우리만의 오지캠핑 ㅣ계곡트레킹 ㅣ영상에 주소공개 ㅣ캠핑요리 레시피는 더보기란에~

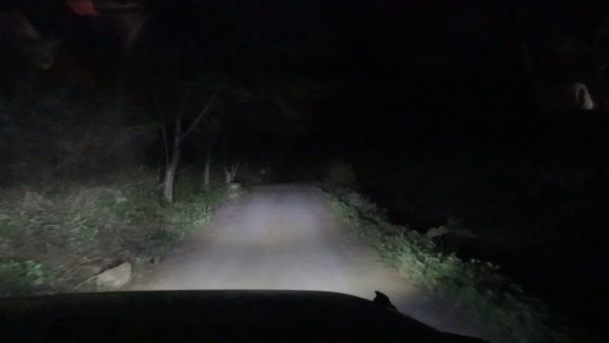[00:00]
도로 상황은 나쁘지 않고요. 역시 오지를 찾아가는 길은 약간 설레이면서도 두렵습니다. 그래도 또 그 두려움을 이겨내고 가는 또 신비함이 또 있으니까.